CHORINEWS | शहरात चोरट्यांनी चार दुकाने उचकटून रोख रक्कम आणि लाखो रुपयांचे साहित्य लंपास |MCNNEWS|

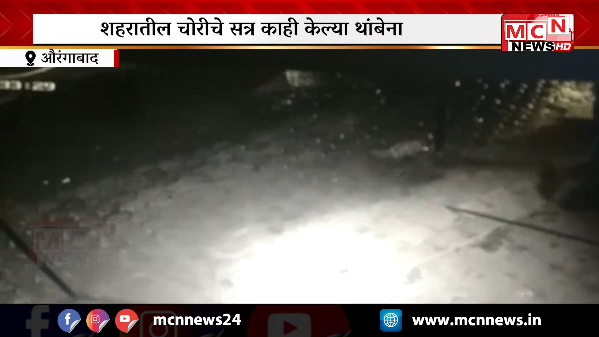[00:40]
चांधरात चोरटानी लक्षे केलेत या दुकानांची शटर उचकाटों चोरटानी आत प्रभेश करून दुकानातील रोकानी विक्रीचे साहीते लंपास केलेत दर्वन एका नागरीकाने आरडा ओरड केलाने
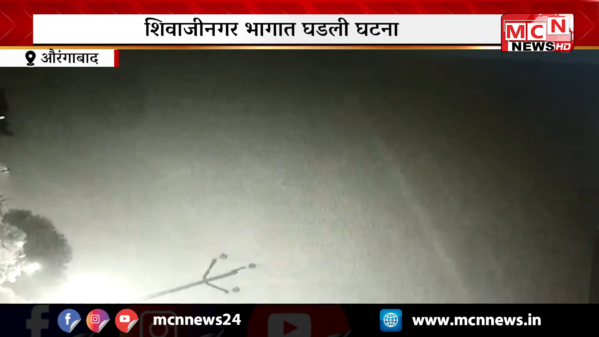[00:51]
चोर्टे रिक्षातुन पासार छालेत या गटनेची माहीती प्राप्त होताथ उनलिकनगर पुलिस्टानेचे साहीकने रिक्षक घंशाम सोनवने यानी पतकास